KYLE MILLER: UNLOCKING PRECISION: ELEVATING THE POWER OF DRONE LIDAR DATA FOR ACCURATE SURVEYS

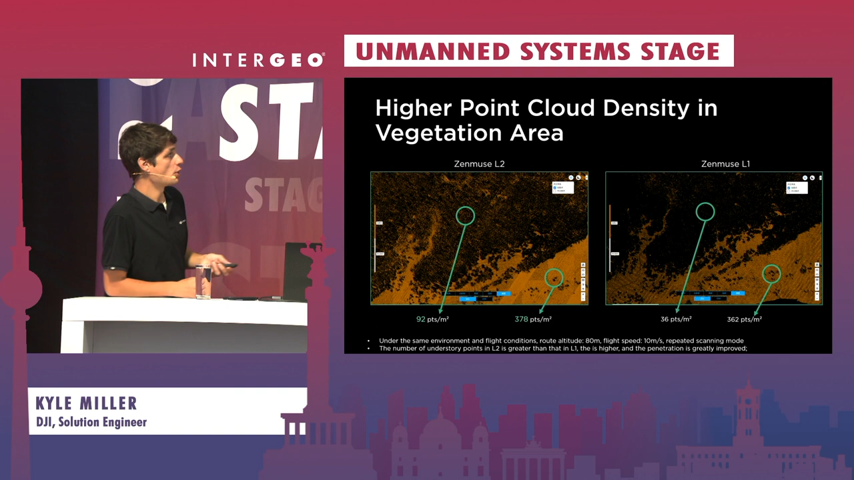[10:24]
so 378 points per square meter versus 362. But so many more of those points are actually hitting the ground overall. So we're getting a lot more discrepancy there, getting all the way through the fourth and the fifth point. So we talked about accuracy. We talked about better penetration.
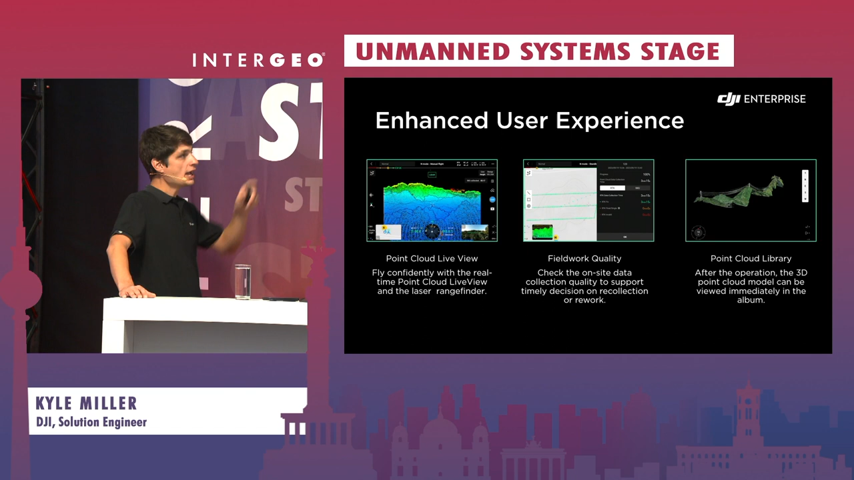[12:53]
You can also go and view those 3D models that you've captured at a later time within the point cloud library.
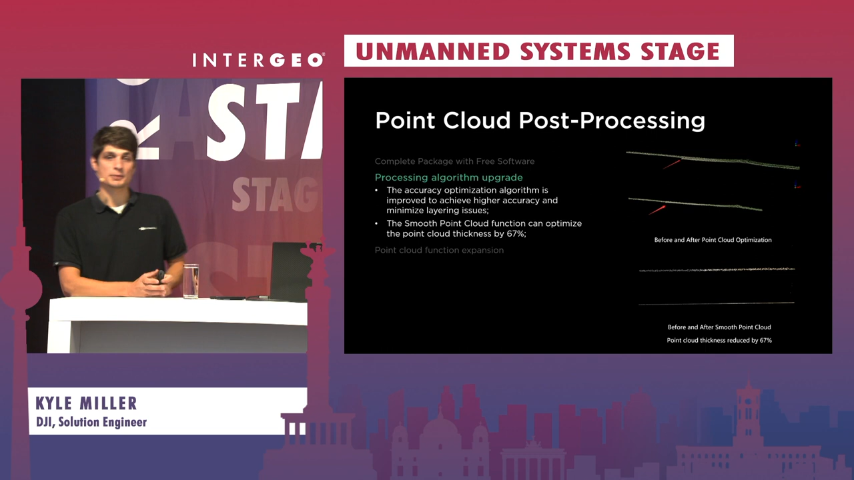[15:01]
That's the next two lines on the very bottom there with it toggled off and toggled on. So you may have noticed with the L1 there's a significant, well I shouldn't say significant, but sometimes there's a bit of noise. One aspect that we are able to do with Terra is help smooth out some of that noise.
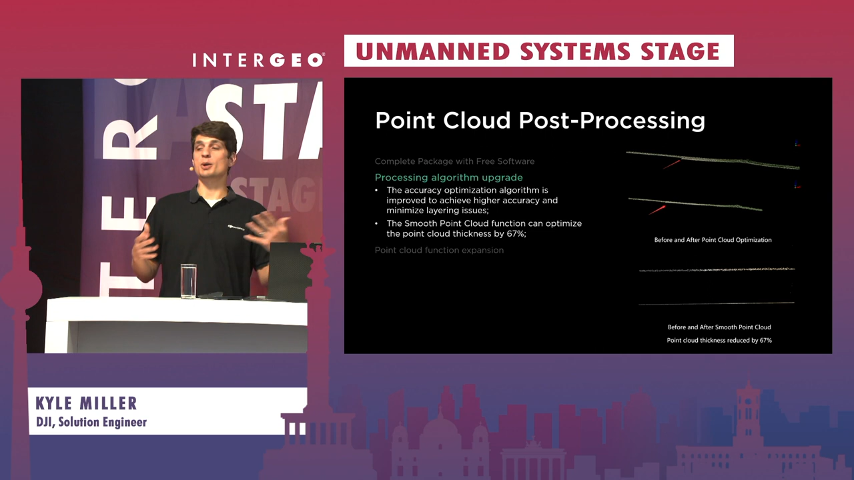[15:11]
But now that we have L2 capturing really, really clean, now we're able to create a very, very precise elevation profile. You can notice that it's about a third the size of the elevation profile if you do turn the smoothing on so that you can have a really crisp, clean line.
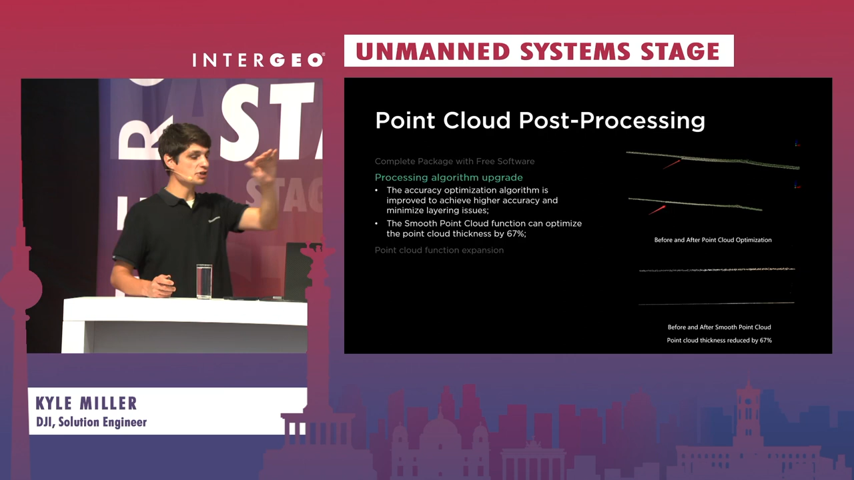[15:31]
Some of the other features that we did bring to DJI Terra, if you are looking to generate the digital terrain model directly out of Terra, and you don't want to use a third-party resource, you can do that now as well. We are now classifying between vegetation and non-vegetation. So if you just need to generate that DTM, you're perfect. We also are able to generate DEMs if that's the main output you're looking for.
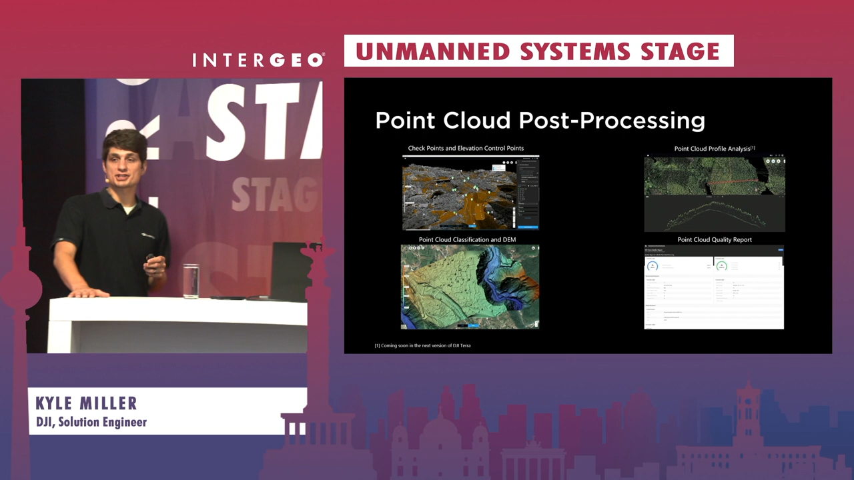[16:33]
and you can understand elevation and topography better. And of course, you wrap up with a point cloud quality report. Overall that's going to give you just what was your processing quality from your data captured, then processed in the Terra, what type of outputs you should be looking for.
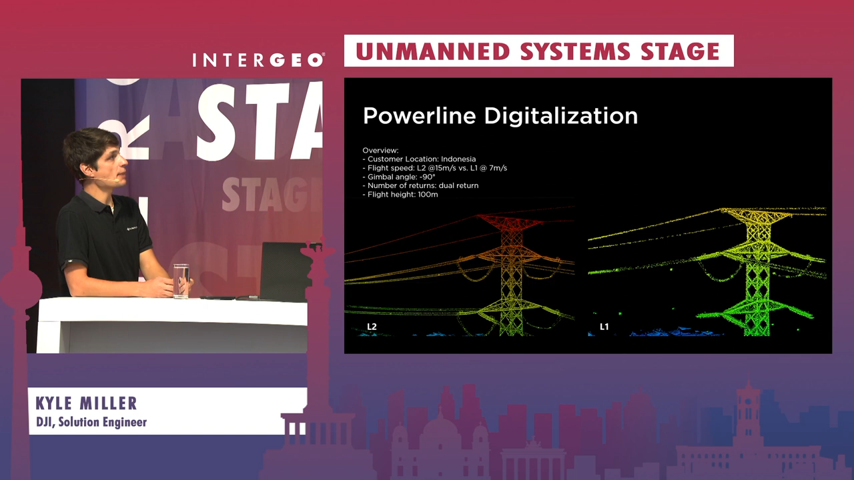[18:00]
We also had a gimbal angle of straight down and we did just fly on dual return, so we didn't need a lot of vegetation poke, and then a flight height of 100 meters. So still off the very top of the tower, we're looking at at least 60 to 55 meters off the top of the tower. When we really start to analyze what that point cloud looks like, you're really able to reconstruct that line much, much cleaner. On the left-hand side, you can see the right over here,
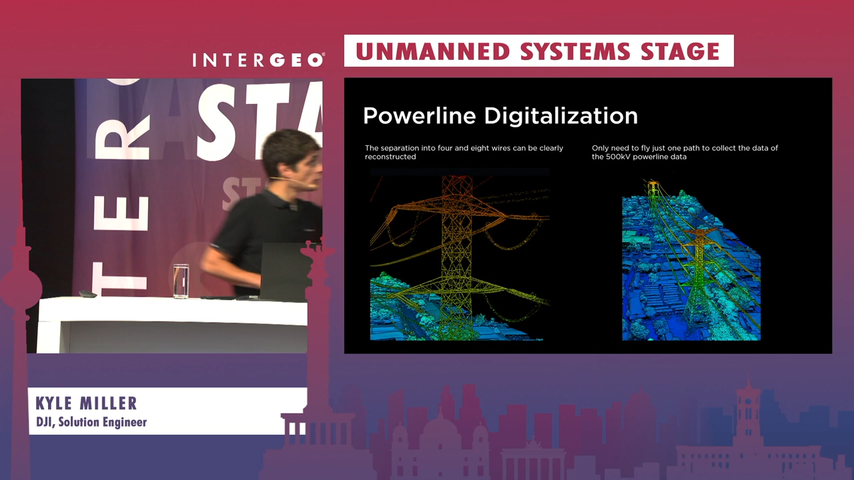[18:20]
some of the those four lines and the eight lines that are connected to the main tower.
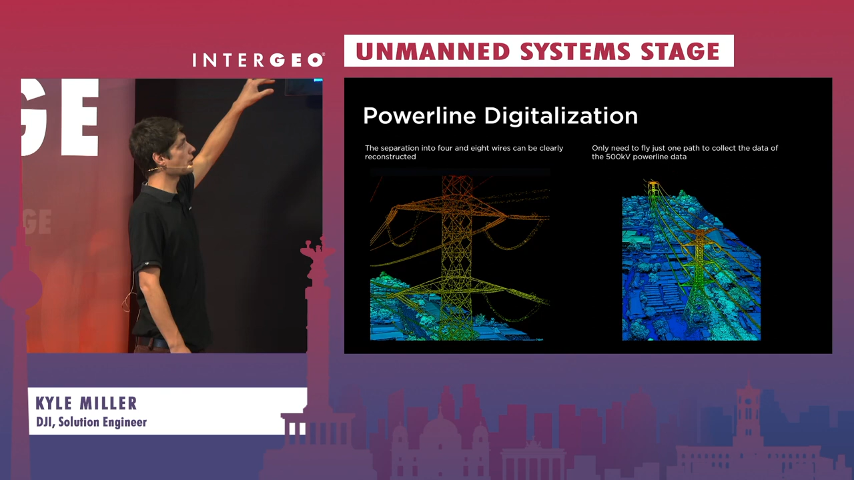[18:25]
When you compare that to the L1, we just really didn't get good reconstruction. It's not that the lines are as blurry or have as much noise, we did see that problem,
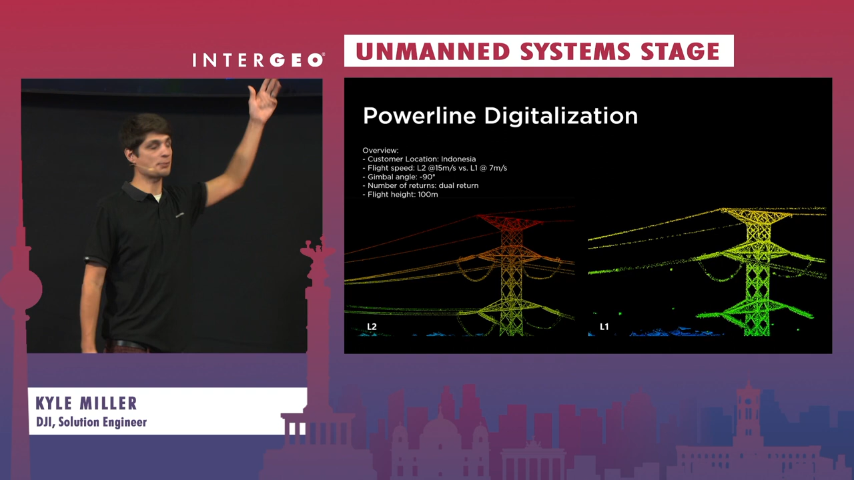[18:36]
but also you're not getting a whole lot of reconstruction down below and you're really
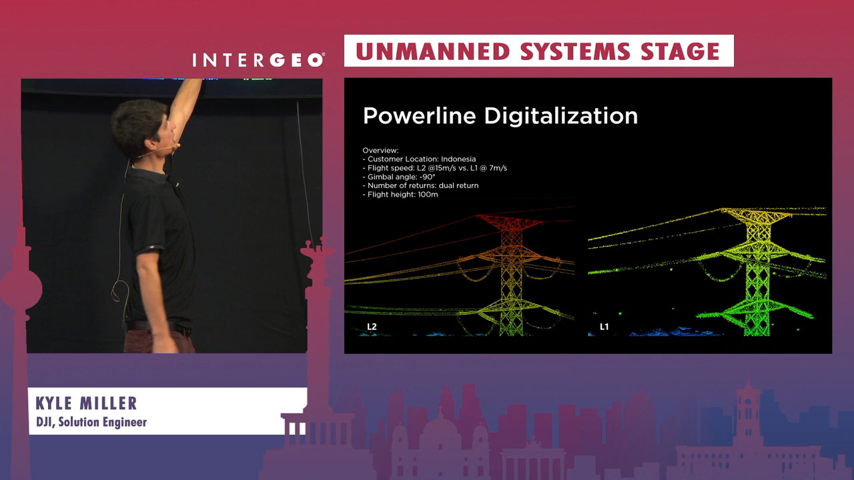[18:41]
not getting a whole lot of reconstruction on the smaller aspects of the tower where you are with the L2. One final note, you can kind of see how wide the swath was here.
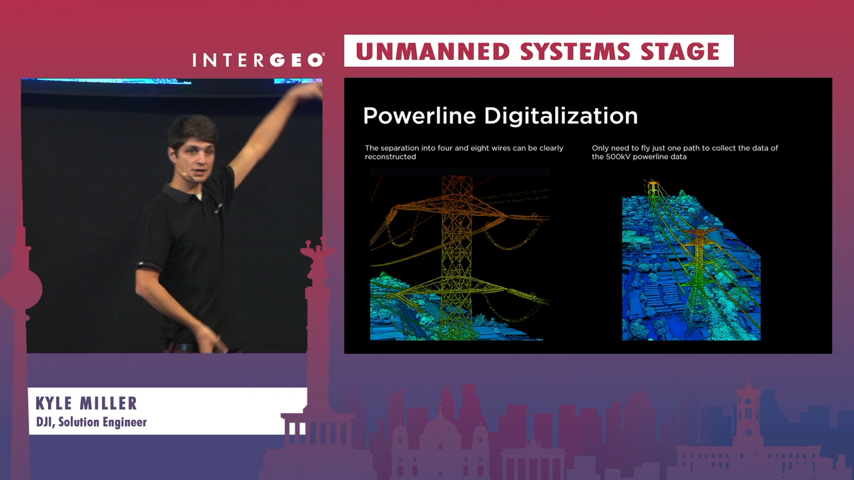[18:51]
We flew this just one pass. We didn't even have to necessarily come back to be able to generate this output.
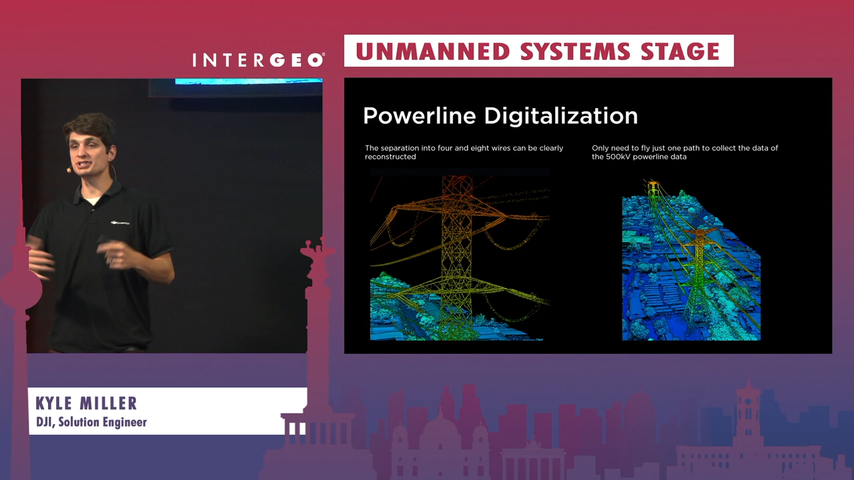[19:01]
So if you're looking at efficiencies, being able to just fly and drive next to it or do hops, you can improve efficiency as well. So we move on from power lines into construction. A very low hanging fruit is what I typically say when you merge lidar construction.
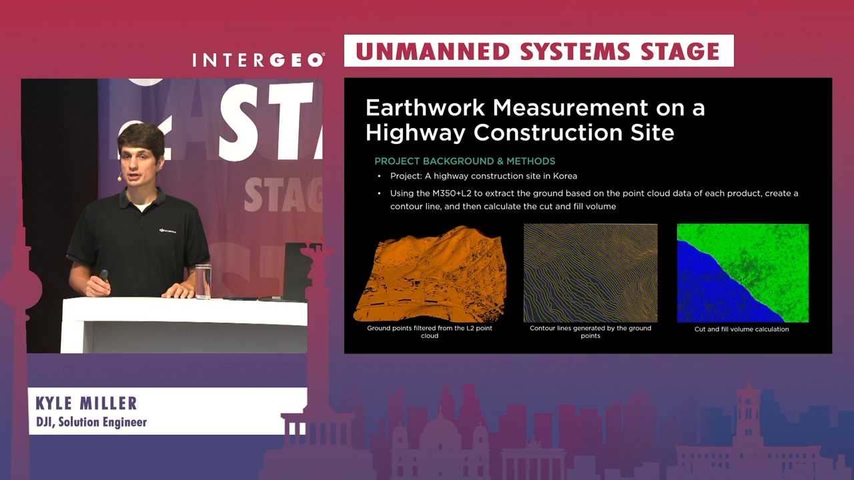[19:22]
Oftentimes when it comes to civil, we're looking for what is that digital terrain model where we need a lidar sensor because we need to hit ground. Overall, what we found with a site in Korea, they're able to filter out the ground points, create a very, very dense point cloud that you can see on the right hand side or on the left hand side, my right hand side.
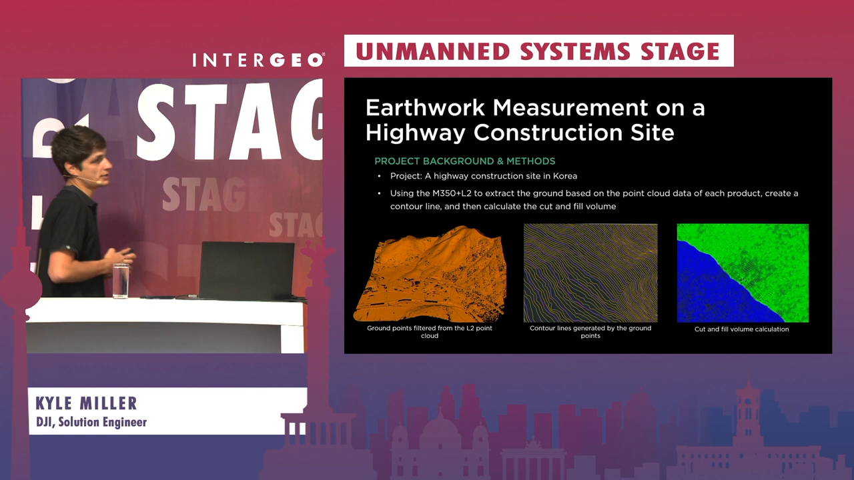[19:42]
We were able to generate contour lines from that DTM as well and then start analyzing the cut fill.